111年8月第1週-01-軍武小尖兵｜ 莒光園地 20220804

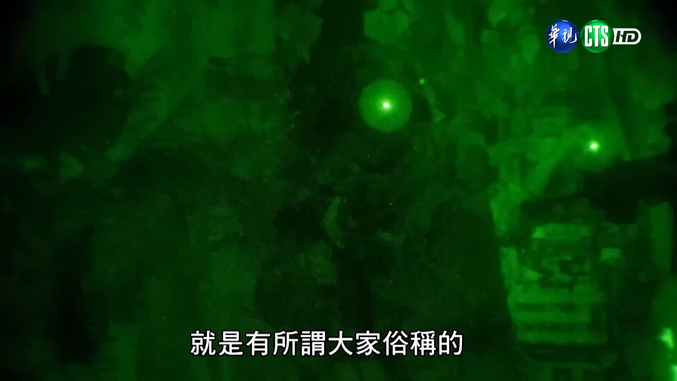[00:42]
就是有所谓大家俗称的星光夜视镜这个夜视装备
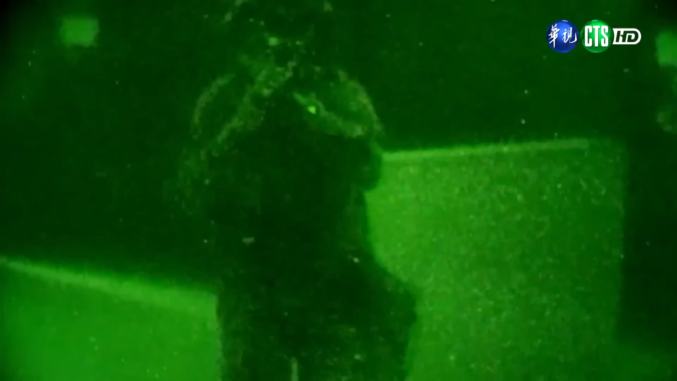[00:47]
星光夜视镜或者是说红外线夜视仪的话它是收集
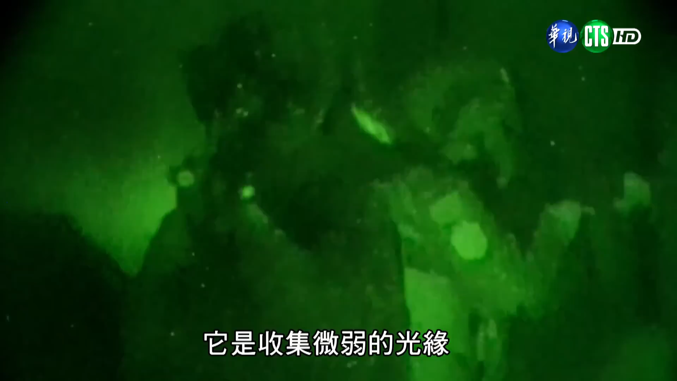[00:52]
微弱的光源或者是说红外线信号然后转变成可见的这个一个影像
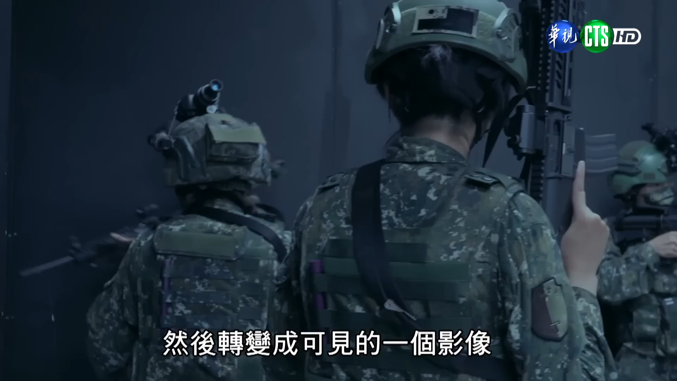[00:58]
所以我们就可以在黑暗中能够看清目标
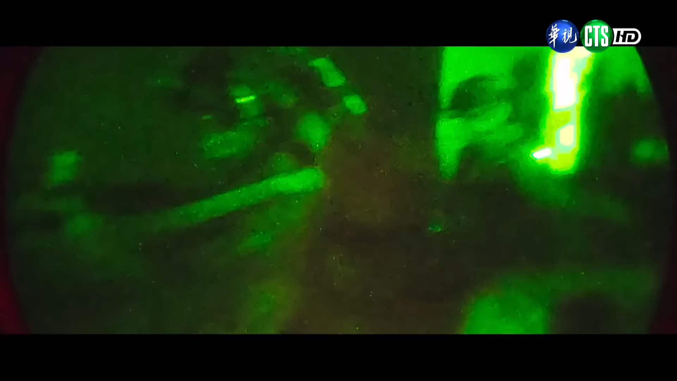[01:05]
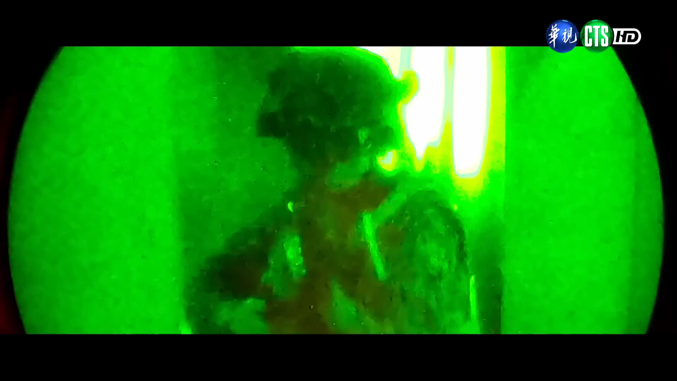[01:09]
现代来讲普遍使用的这些夜视装备大概可以分比如说有单兵的那单兵来讲的话就有比如说头戴
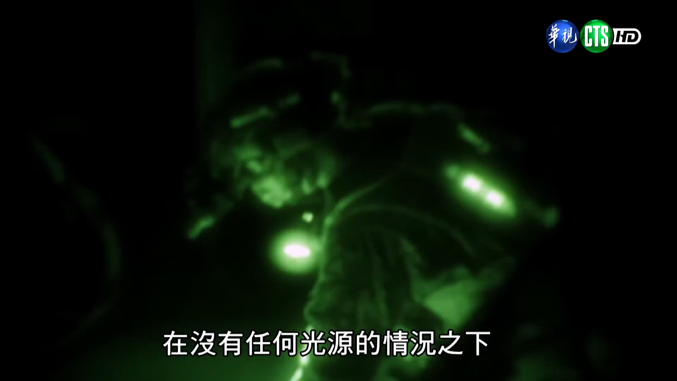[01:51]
没有任何官员的情况之下我们还可以开启红外线辅助我们夜视镜的影像呈现
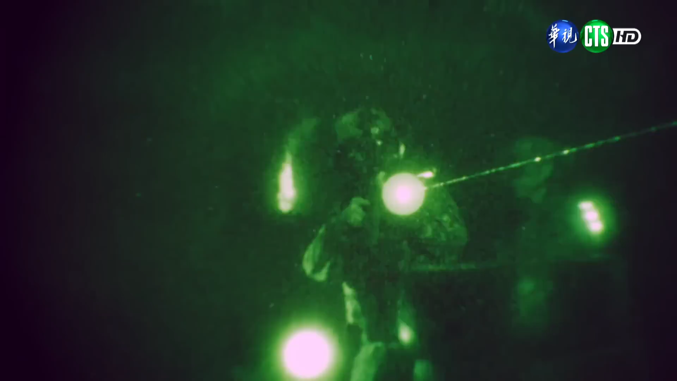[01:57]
能源着装的部分呢可以区分为两种指挥职战斗员它可以配复我们的双眼单桶夜视镜枪上呢还可以结
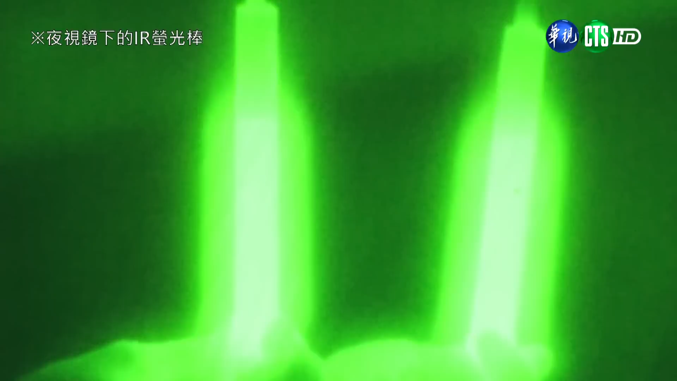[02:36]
针对夜间人员识别的部分呢我们是参照乌二战争的经验其实在敌我识别上是相对的困难因此我们运用了IR荧光棒以及夜间不可见光的国旗识别章做人员识
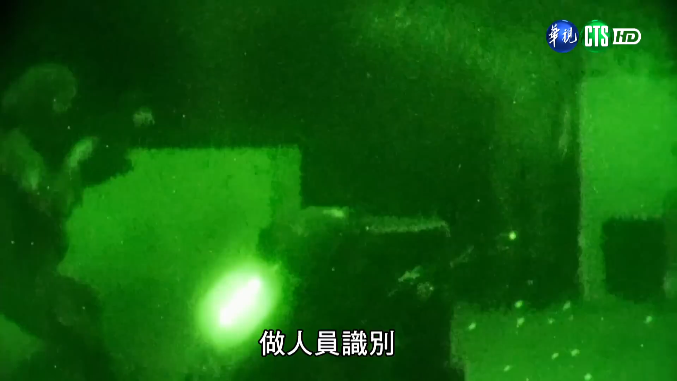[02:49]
别虽然在一片漆黑的状况之下我们没有办法去辨别友军的位置但透过这些装备再结
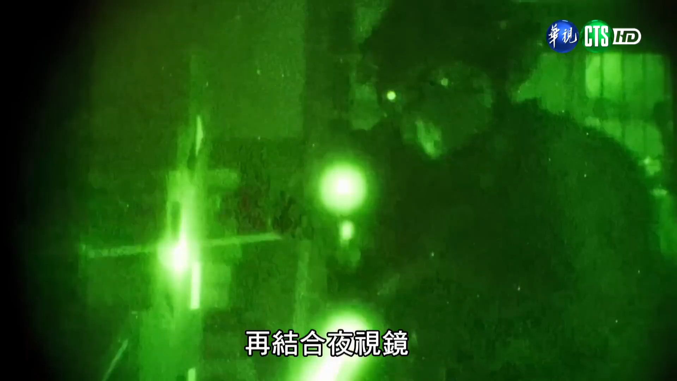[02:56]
合夜视镜清楚判断友军的所在位置避免在战斗中误及友军
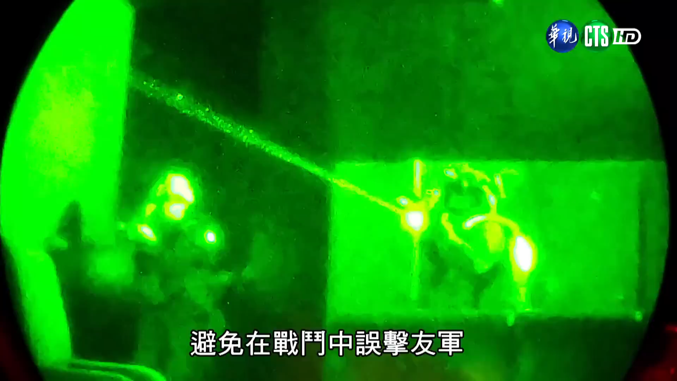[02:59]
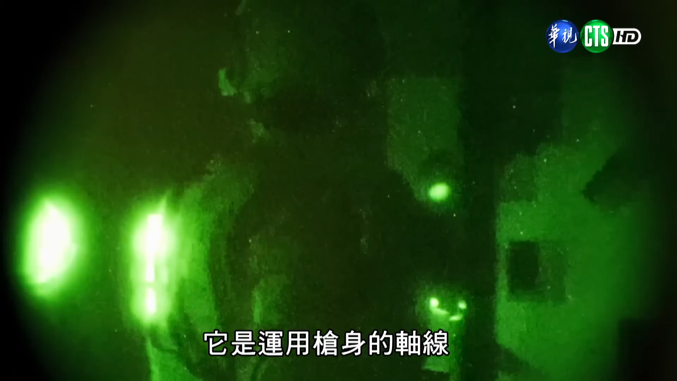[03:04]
快瞄镜呢它是运用枪声的轴线及镜内的红点可以直接瞄准目标行近距离的快速反应设计并可以搭配夜视镜实施夜间的战斗
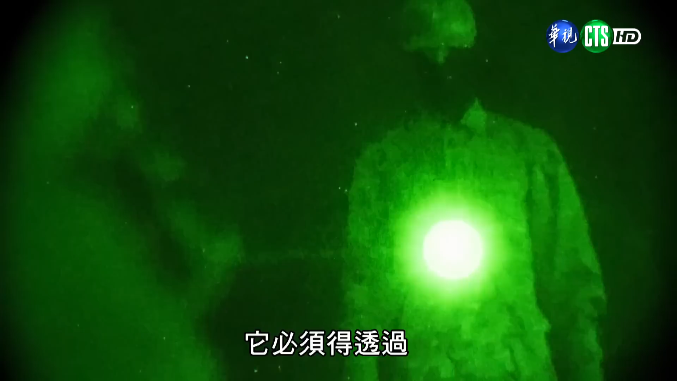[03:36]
不可见光的部分它必须得透过夜视镜红外线的专制才能进行观测那结合上指标器之后可以指定目标来
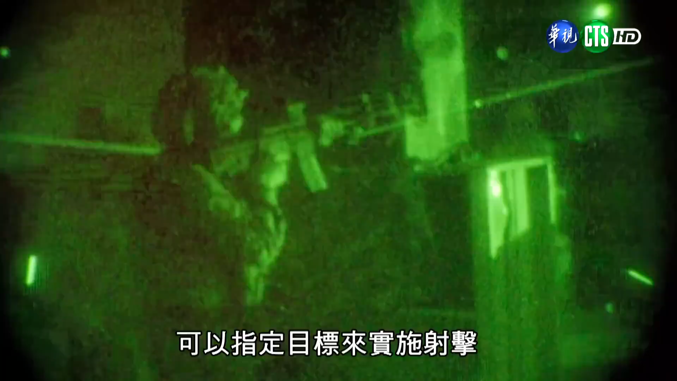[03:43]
实施设计优点是可以避免红外线本身的观点遭敌人发现而暴露位置缺点它则是需要透过夜视镜的观测世界受限搜索目标不易